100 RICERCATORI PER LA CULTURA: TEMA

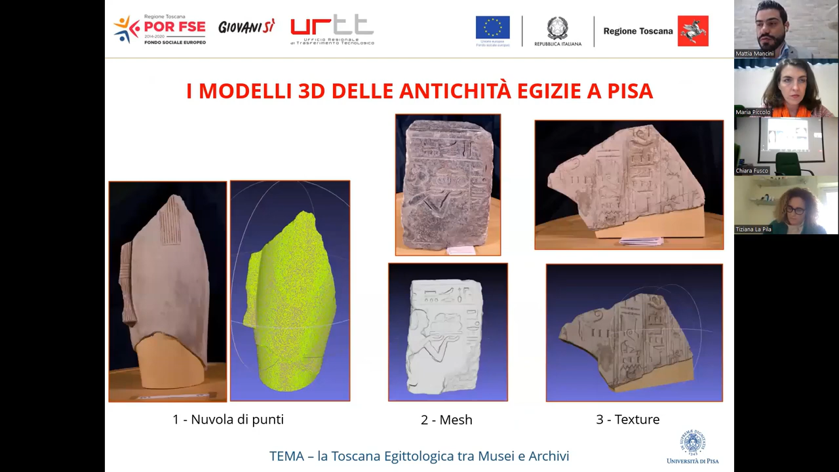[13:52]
campagna di fotogrammetria e l'utilizzo di software come Metashape e MeshLab alla